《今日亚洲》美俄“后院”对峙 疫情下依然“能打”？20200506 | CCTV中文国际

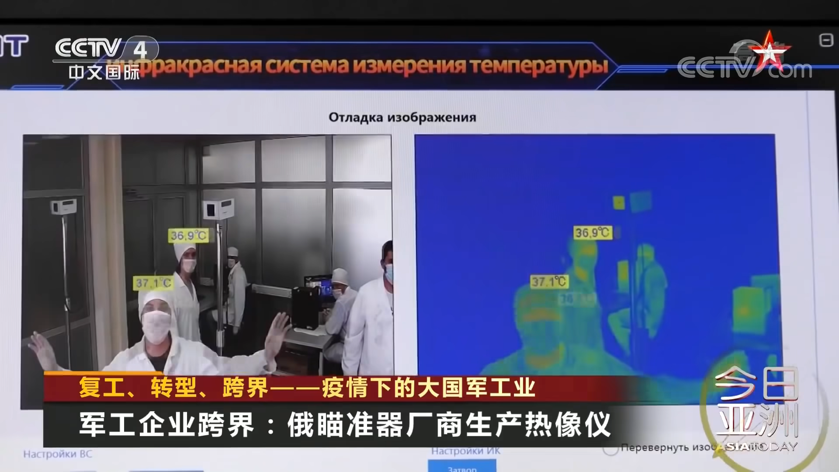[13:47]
次300套热像仪 теперь мы усложняем эксперимент просим подойти сюда
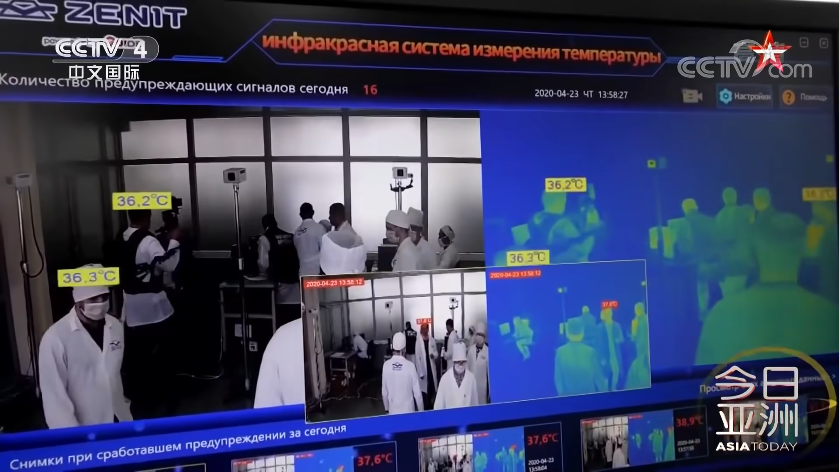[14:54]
或者法国进口热像仪但这套由军工企业生产的热像仪上所有零部件都是俄罗斯国产